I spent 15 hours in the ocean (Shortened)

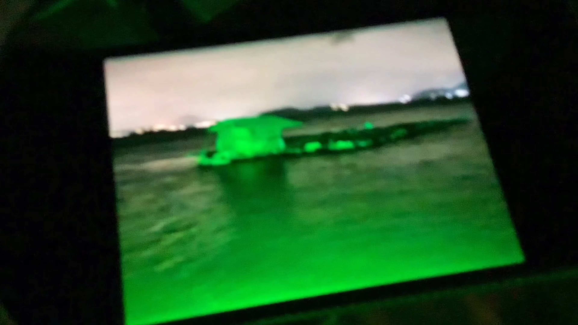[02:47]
house two hours ago on my night vision camera and i transferred it to my phone